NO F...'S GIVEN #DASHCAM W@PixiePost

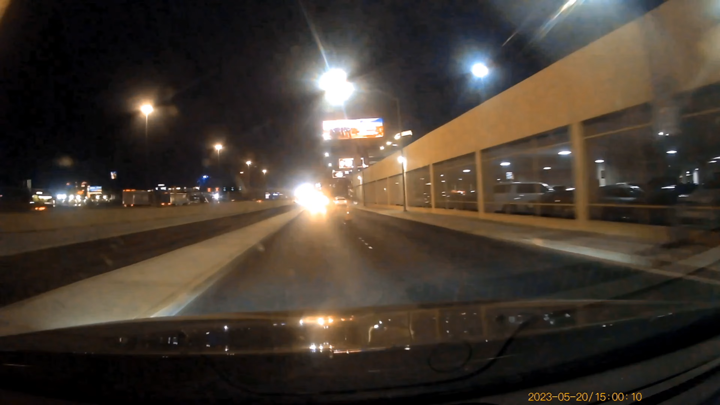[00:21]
Music There's a truck coming at me! Oh my god! What the fuck? Music Music Music Yep, more stupid!
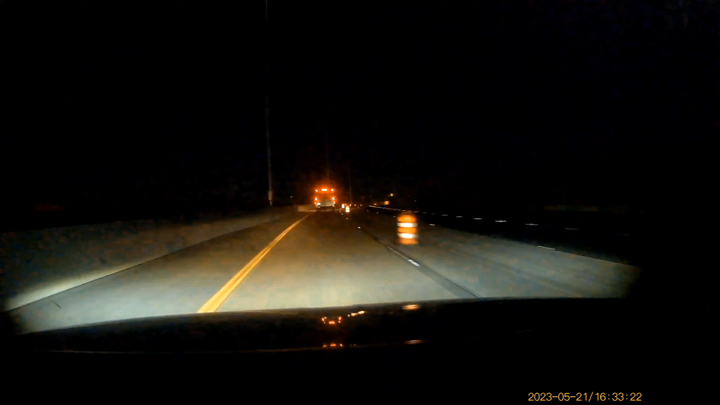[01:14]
Music Music Yep, of course we get the green light and this is why we sit at green lights Music
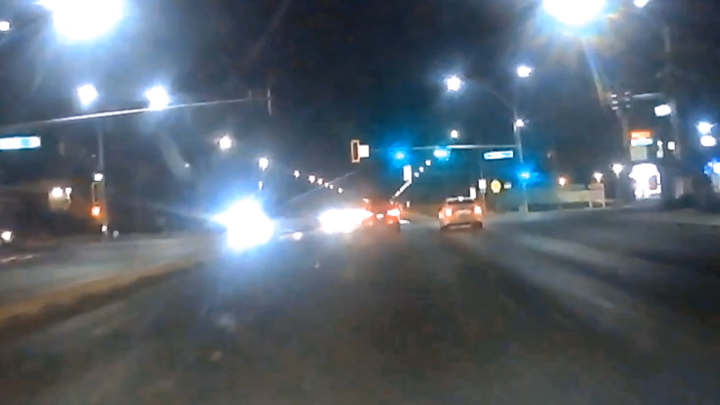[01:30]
Yeah, this is a typical Saturday night on the 95 As you can see
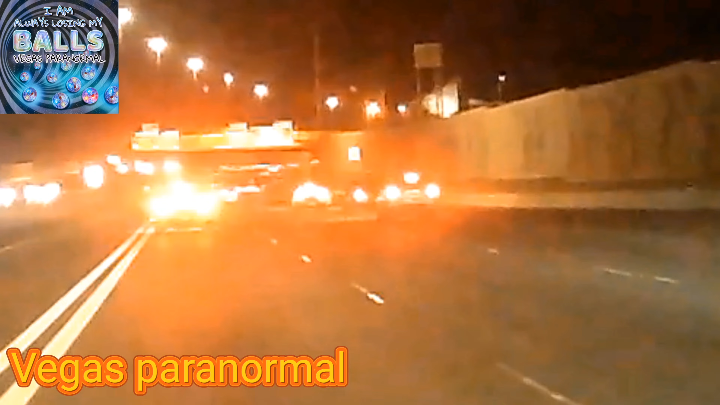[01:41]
cars are going around as best as they can for this shit show Music Music Now I'm actually talking to my passenger about where to pick her up and I'm also looking around and this happens Now look, I have a green light Yeah, people run lights Yeah, people run lights and even when we're driving we still have to stop at green lights Music
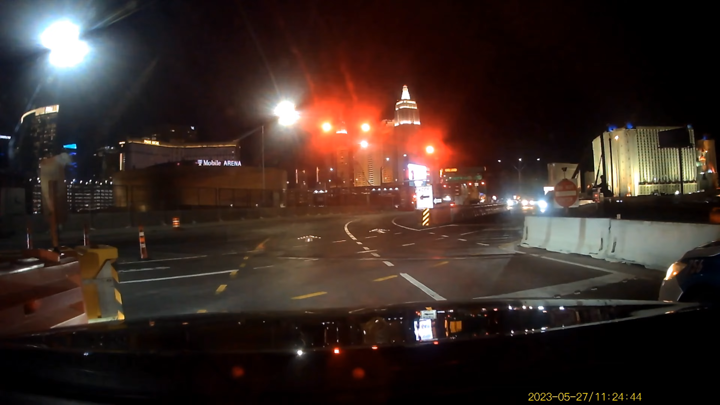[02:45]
so this is the Tropicana nonsense vortex
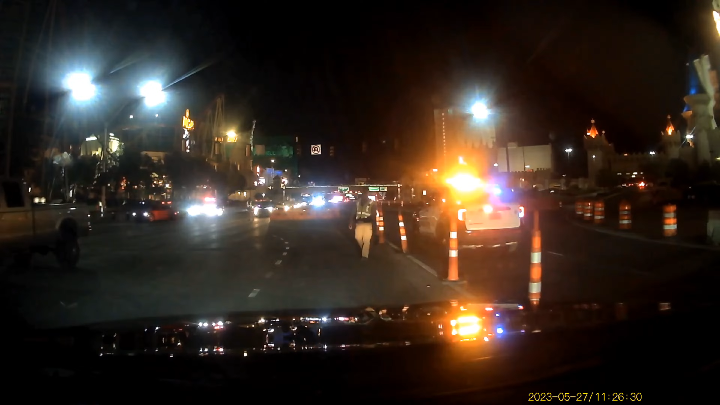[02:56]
Now I picked up a Pax from New York,
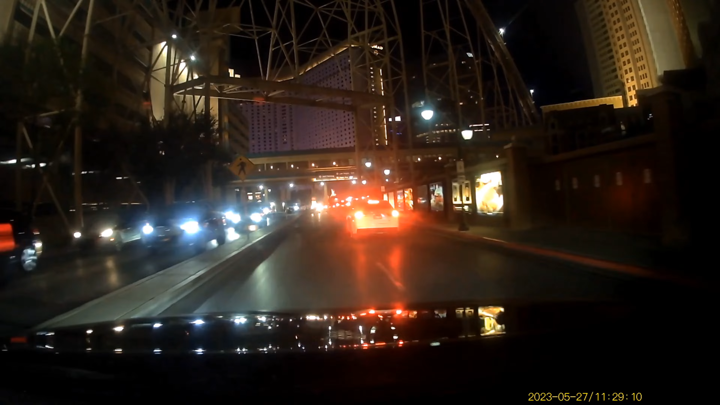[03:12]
So after I picked him up I was trying to get out of this vortex and it was a pain in the ass